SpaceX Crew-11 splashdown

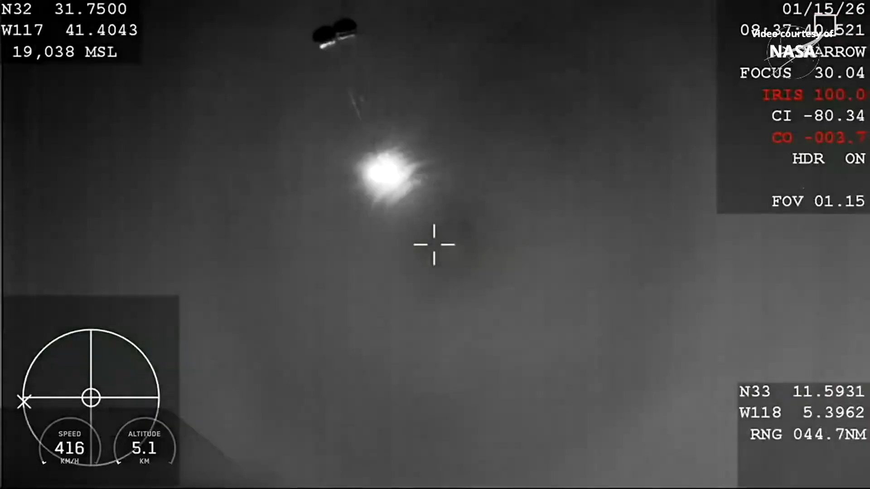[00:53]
There we have visual confirmation of drogue deploy.
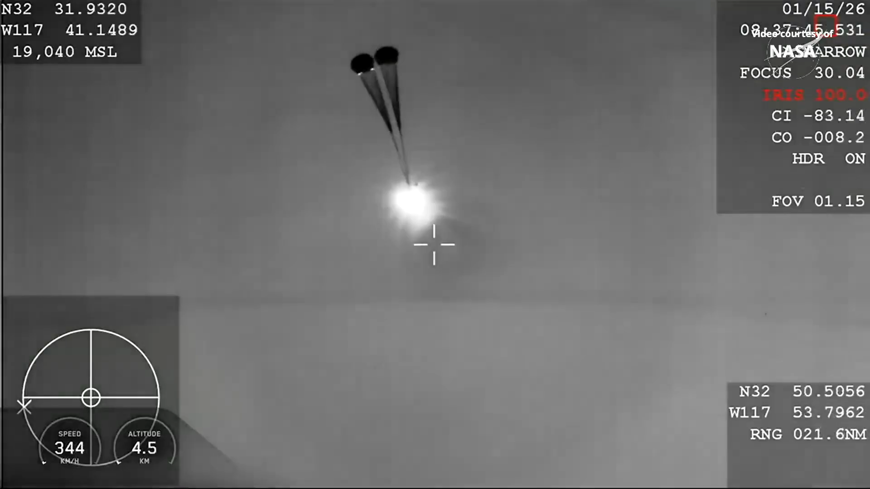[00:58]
Visual, two healthy drogues.
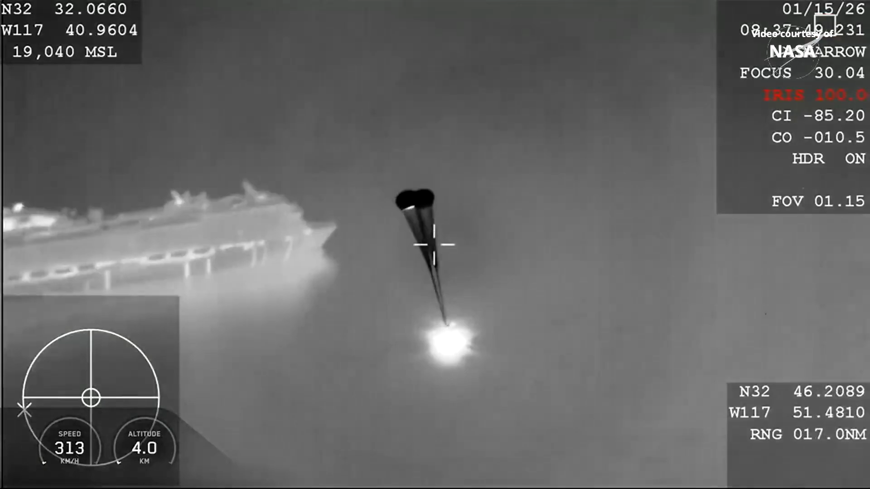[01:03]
Kind of a cool shot.
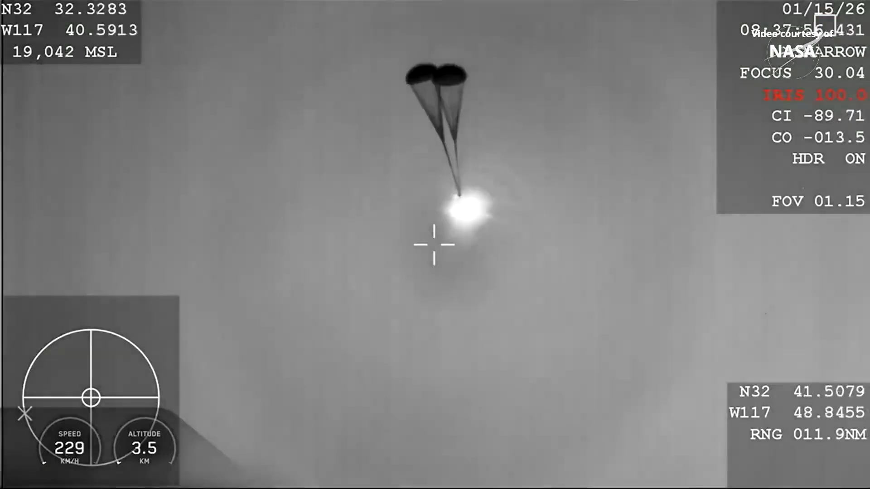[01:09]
I think we had the recovery vessel in the background there just momentarily.
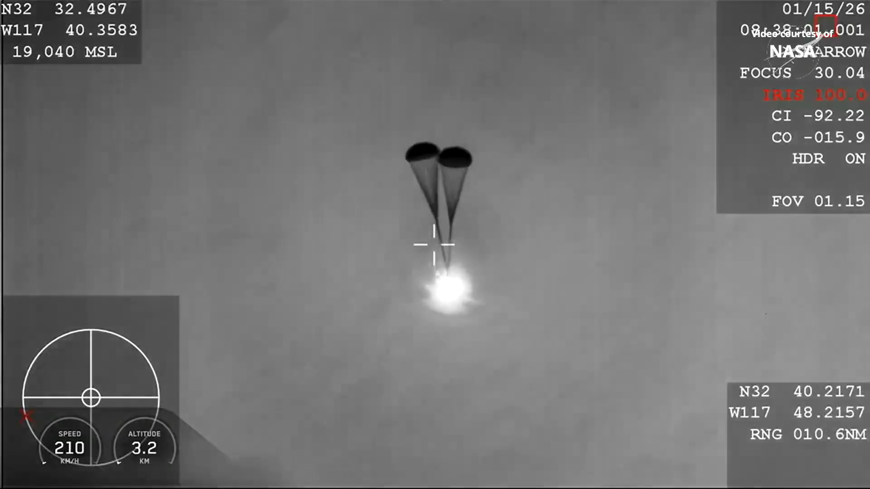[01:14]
Main parachutes deploying in about 20 seconds.
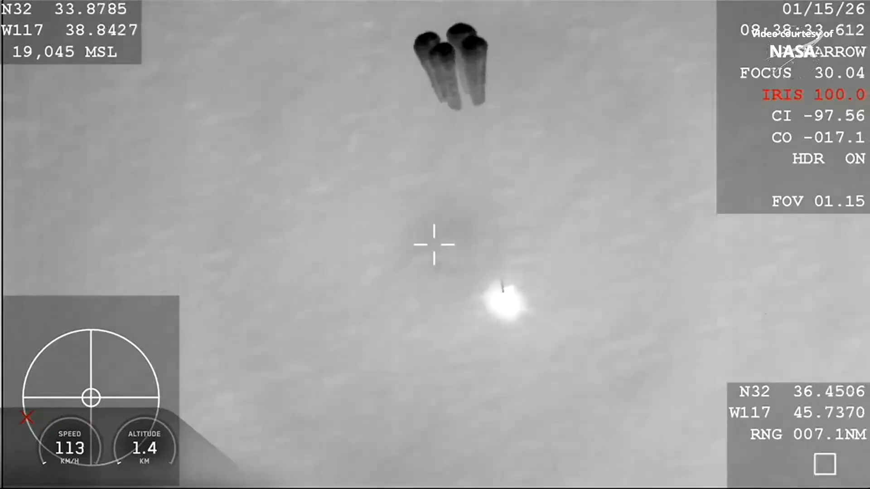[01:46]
There we can see visual confirmation of deployment of the four mains. Four healthy mains.